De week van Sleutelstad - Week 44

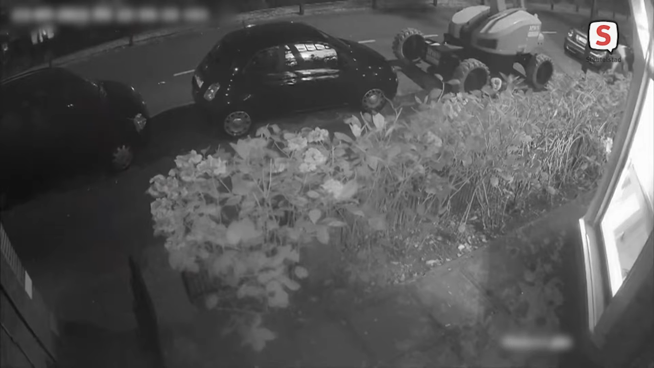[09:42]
Dit zou een verdachte kunnen zijn, maar als dat niet zo is, ook een belangrijke getuige. De politie wil graag weten wie dit is. In de dagen na de brand houdt de huisarts het gevoel dat het op hem gericht is en niet op de bovenburen.
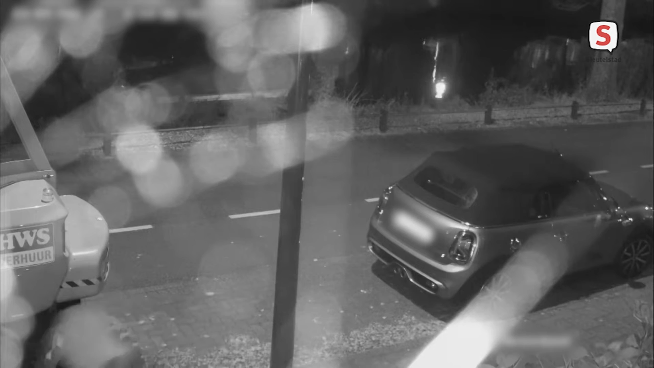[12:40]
Kijk nog even goed naar de persoon in beeld die na de brandstichting op 23 september om kwart over tien wegloopt vanuit de richting van het pand aan de Zoeterwoudse Singel. Wie is dit? Erkent u zichzelf, maar heeft u er niks mee te maken? Meld u dan zeker even bij de politie, want dan bent u mogelijk een belangrijke getuige. U kunt met uw informatie over deze zaak terecht op het nummer 0800 6070.